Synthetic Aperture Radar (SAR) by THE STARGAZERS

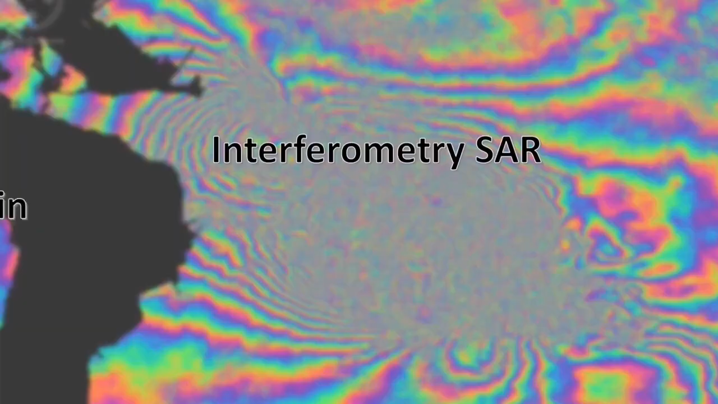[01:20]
One important one among them is interferometry SAR or INSAR.
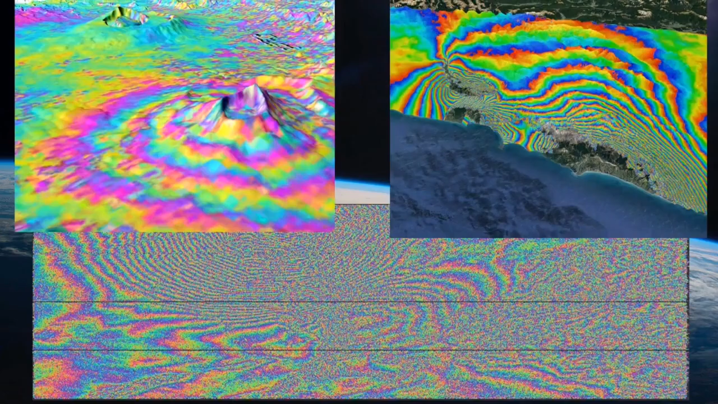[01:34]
The images captured by INSAR are called interferograms.